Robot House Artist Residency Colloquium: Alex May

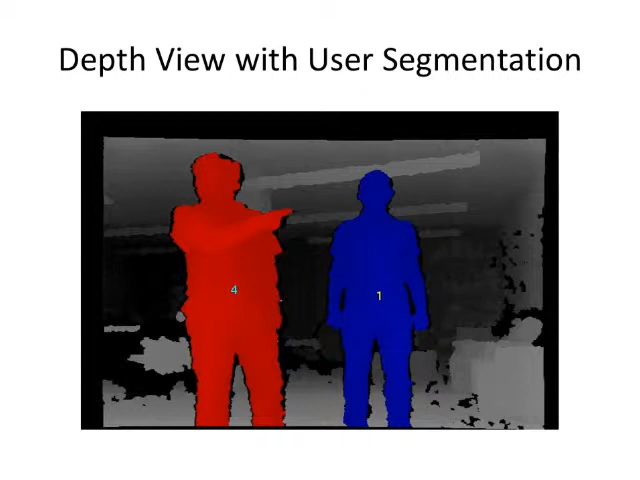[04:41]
This is kind of the raw, kind of, even so the light colours the mirror, dark colours further away. And this has got a user segmentation where it's able to say that's, that's what that's nice for us and tracking across, across frames. Which for a piece of art was lovely.